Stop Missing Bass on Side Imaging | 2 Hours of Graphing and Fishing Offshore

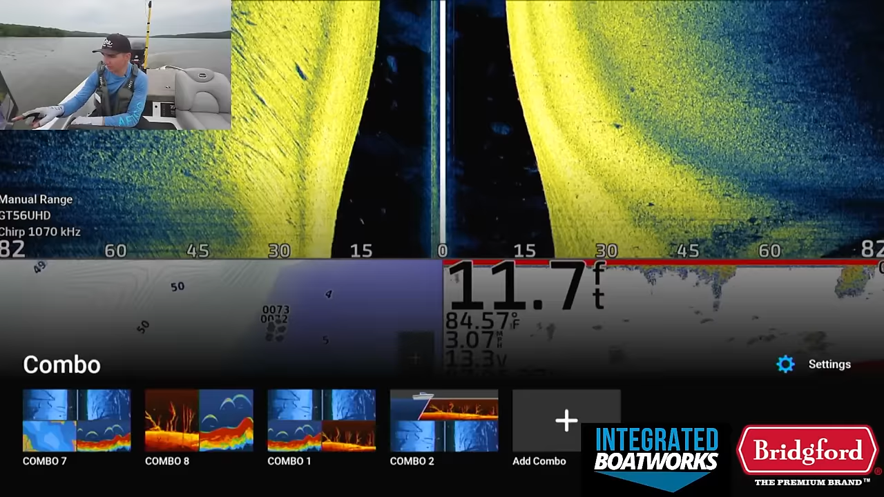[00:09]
On screen: depth 11.7 ft, water 84.57°F
I'll show you how I use down imaging, side imaging, and 2D sonar along with my mapping to find productive offshore ledges,
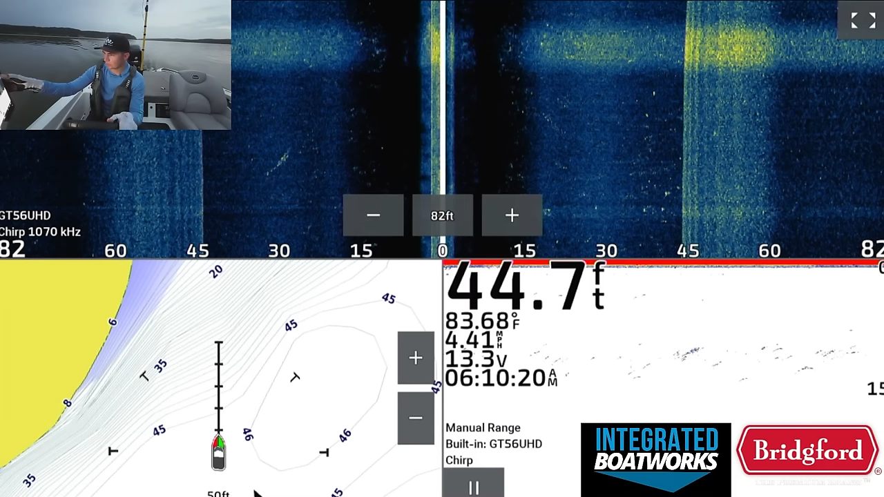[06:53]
On screen: depth 44.7 ft, water 83.68°F, speed 4.41 mph
I need to get some of my settings changed up here.
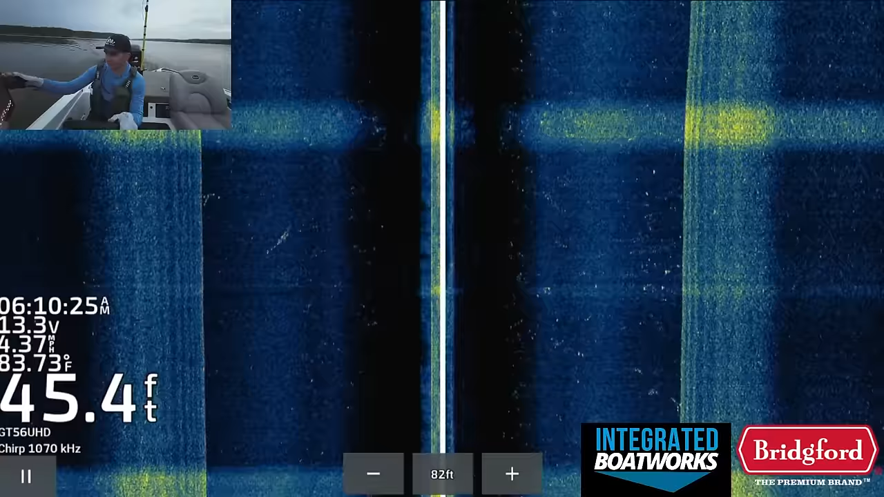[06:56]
On screen: depth 45.4 ft, water 83.73°F, speed 4.37 mph
On this, let me get my fish to moment settings on. Don't look that much better, to be honest.
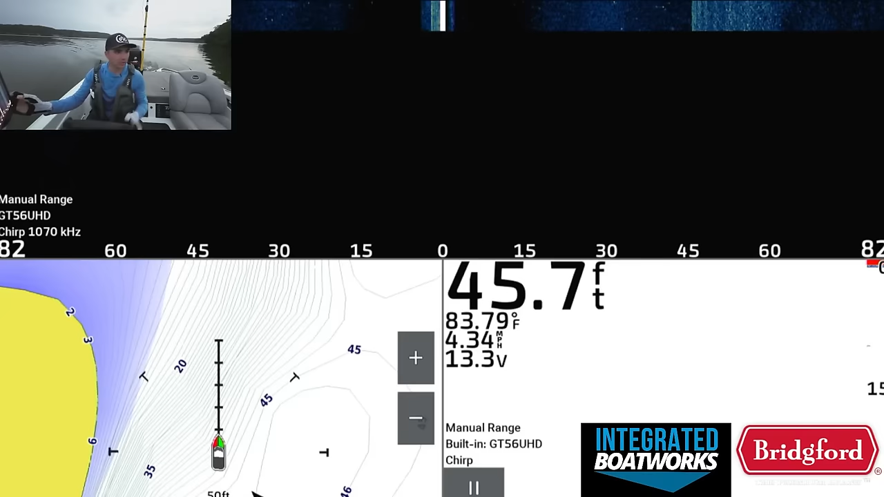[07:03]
On screen: depth 45.7 ft, water 83.79°F, speed 4.34 mph
There's a lot of stuff in the water right now. It looks like we have a thermocline setting up.
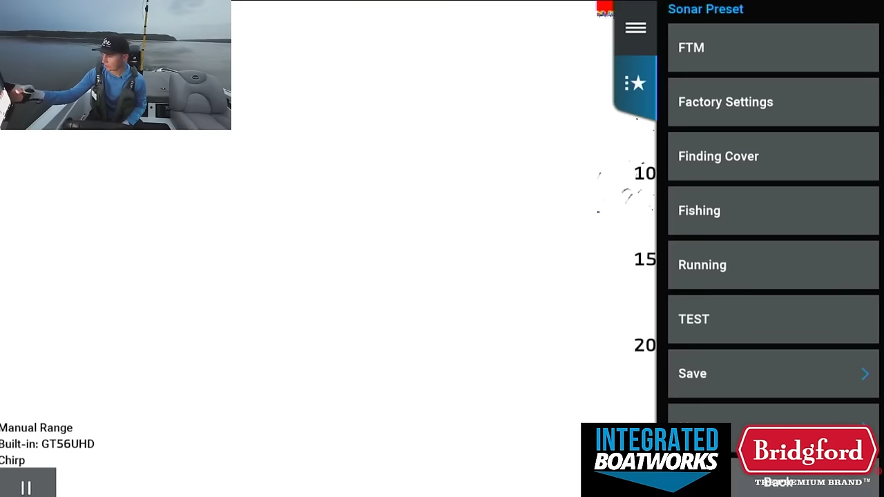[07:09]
If we kind of crank the sensitivity up on this, I can try bump the gain up. You can see pretty clear there's a thermocline that's set in
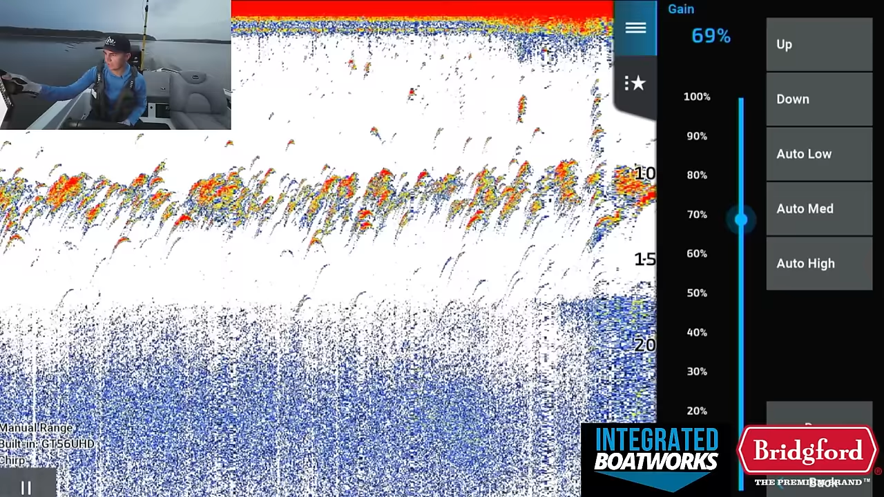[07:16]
right at that 15-foot mark, right in here.
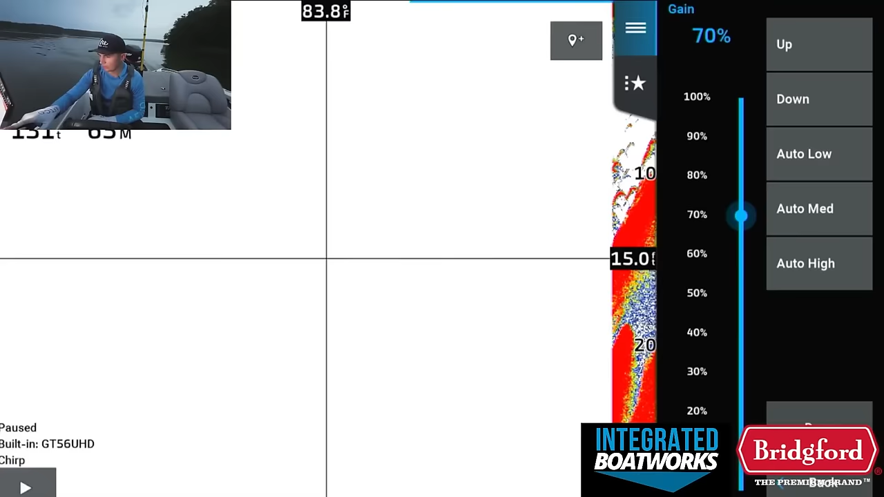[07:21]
Right there is a thermocline. It's set up 15 to 17 feet. So that's about as deep as we're going on the fish.
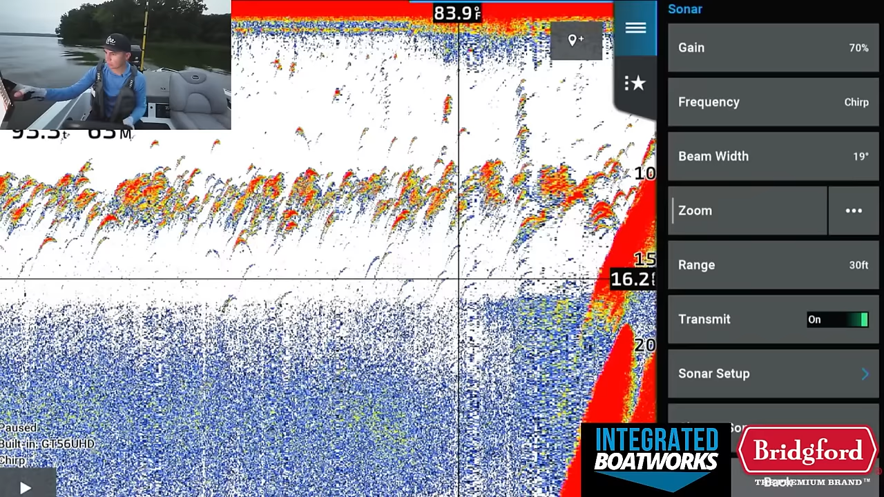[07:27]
On screen: water 83.9°F
All I did was bump my gain up.
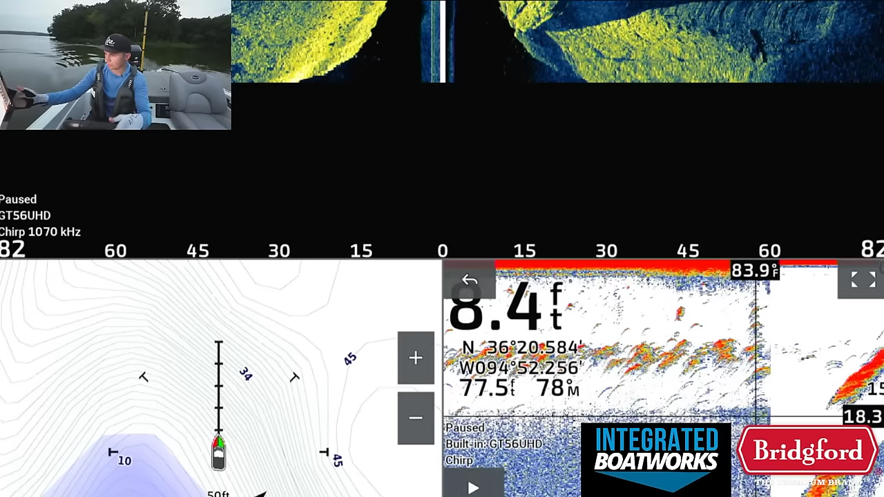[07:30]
I'm gonna go back to my fish in the moment settings here and play it. But basically what that means is that if we're gonna wanna try to find some fish, we're gonna wanna hopefully find them in that 15-foot zone.
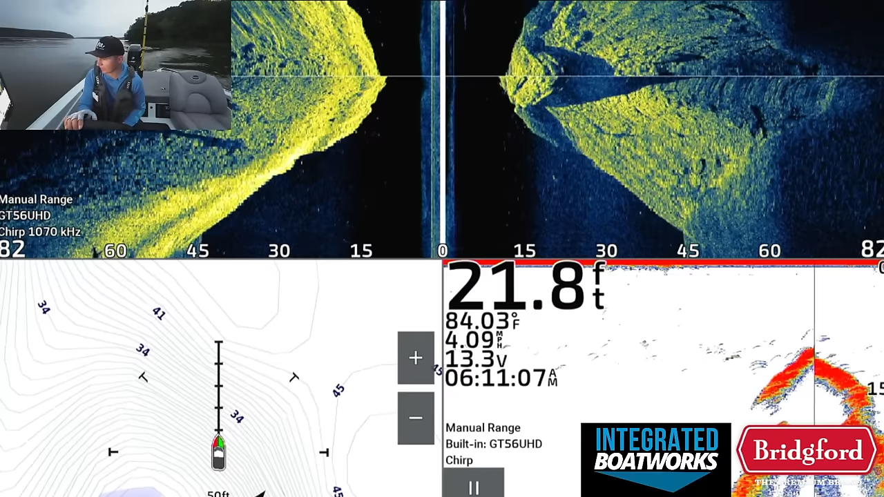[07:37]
On screen: depth 21.8 ft, water 84.03°F, speed 4.09 mph
Now, one thing that's kind of annoying about this lake is there's a lot of junk in the water.
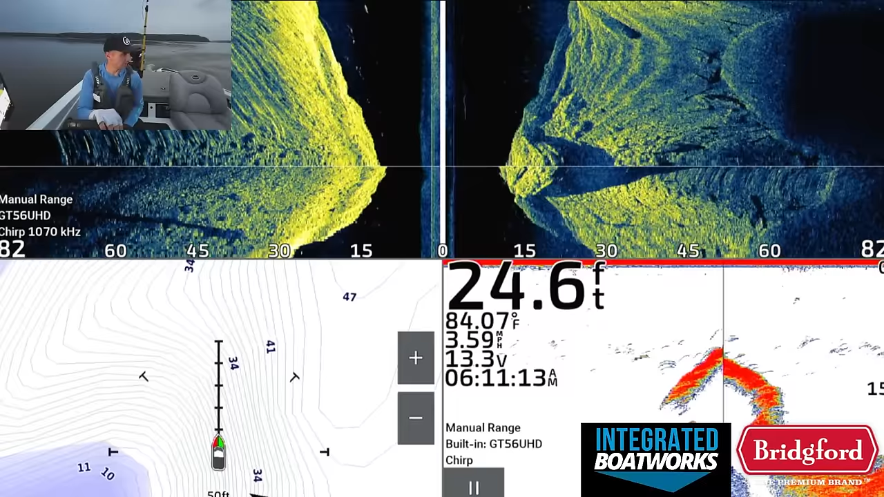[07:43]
On screen: depth 24.6 ft, water 84.07°F, speed 3.59 mph
Whether there's a lot of silt, but also there's a lot of trash fish, carp and gar and all kinds of stuff.
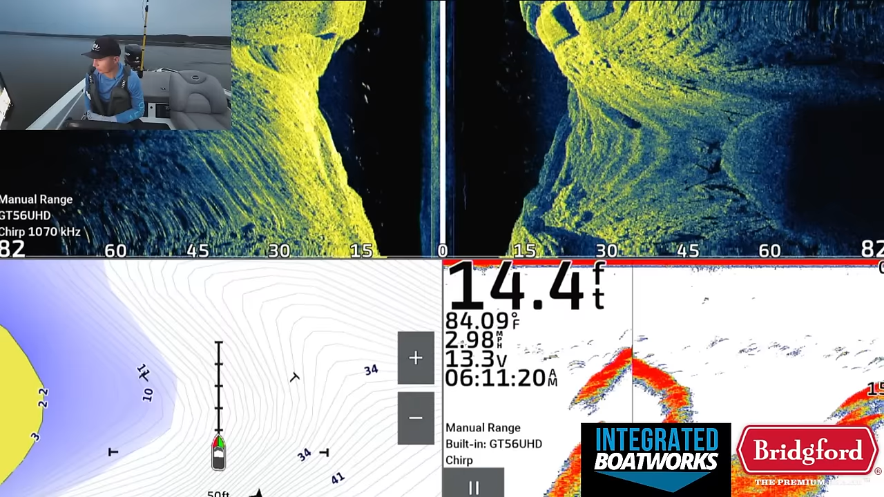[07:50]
On screen: depth 14.4 ft, water 84.09°F, speed 2.98 mph
So like you see fish on the screen there and there's a bunch of fish, but that doesn't always mean that they're bass.
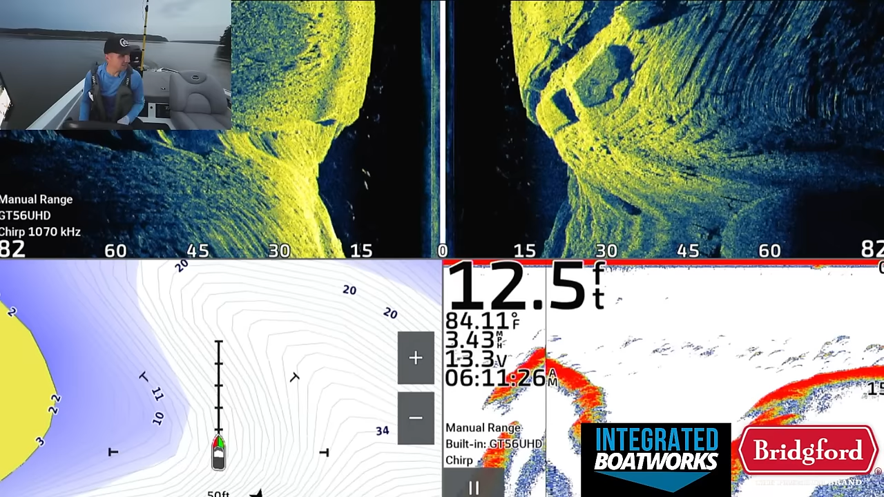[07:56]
On screen: depth 12.5 ft, water 84.11°F, speed 3.43 mph
That's one thing I have learned about this lake.
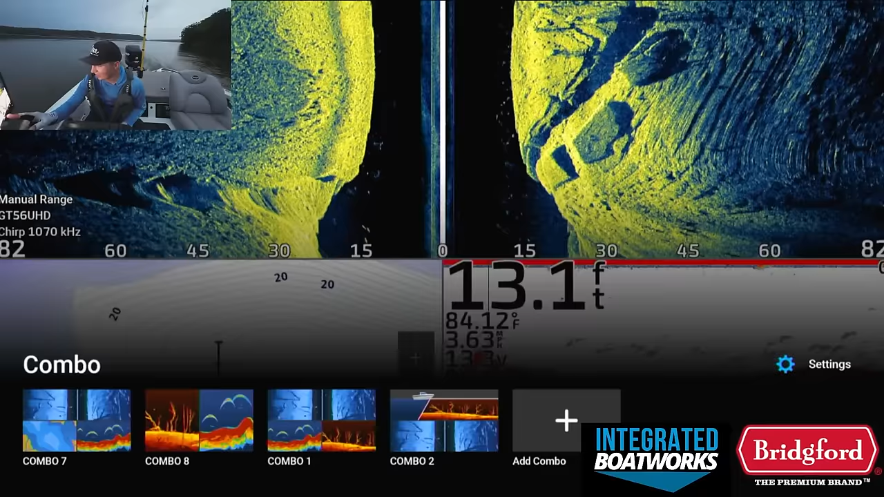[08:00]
On screen: depth 13.1 ft, water 84.12°F
They're not always going to be bass.
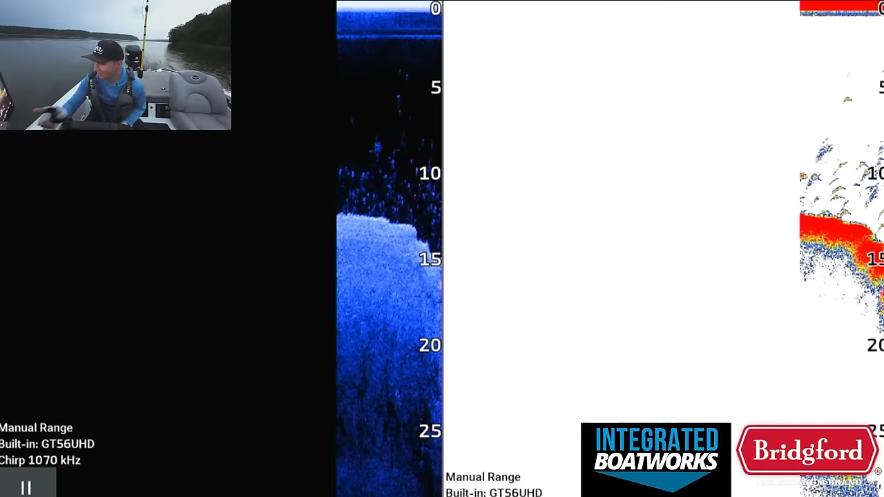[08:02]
So what I do is I graph over a spot, and when you see stuff like that, I'm gonna make sure my settings are set on this, my normal settings. Yeah, they're normal settings.
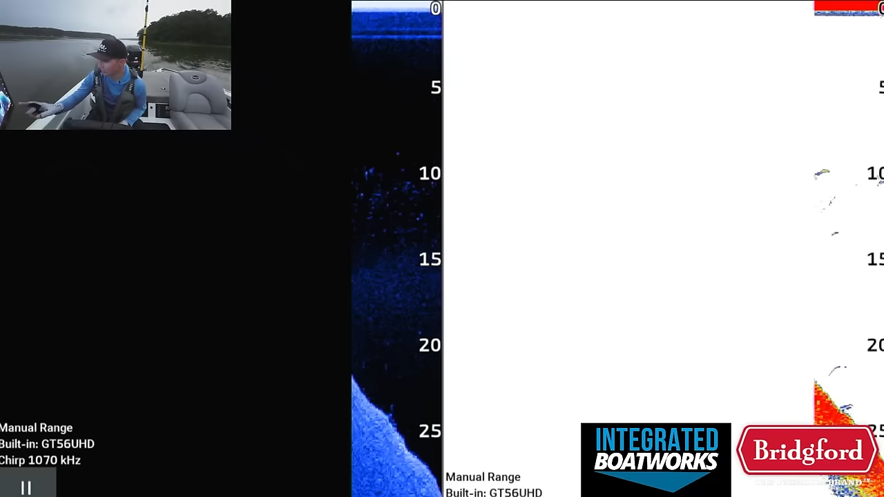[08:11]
So when you see this on the screen where it's just piled up with stuff, I'm not fishing that. I'm not touching that. That is not in my wheelhouse. There's too much crap on the screen there.
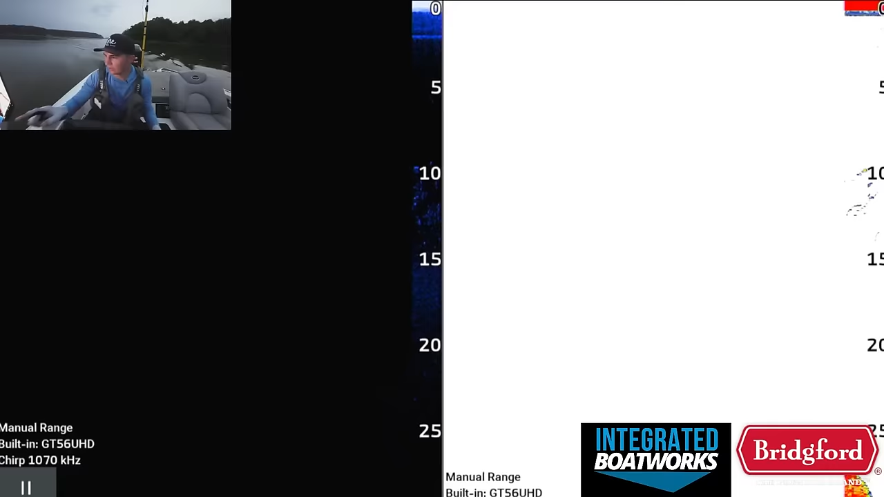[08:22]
And I just don't like seeing that much activity on the screen, to be honest, because what you're getting into is you're not gonna be able to differentiate the species of fish, one type of fish from another type of fish.
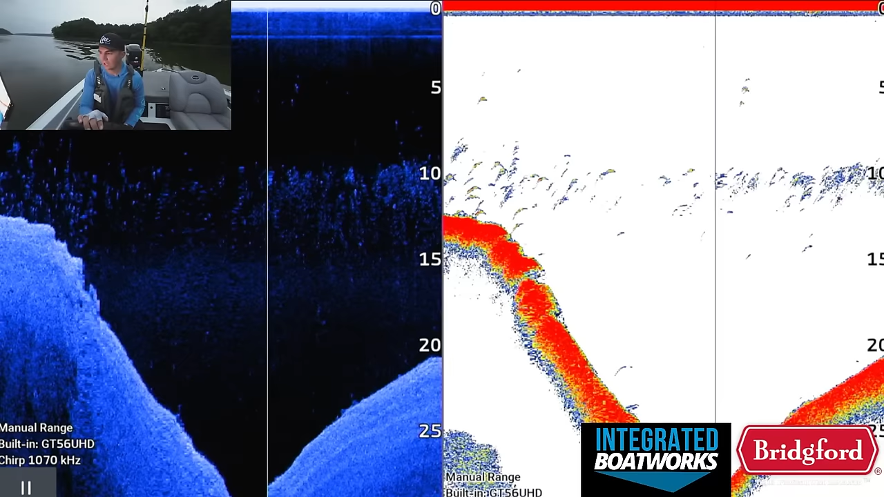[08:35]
And there's so much bait and so much just debris around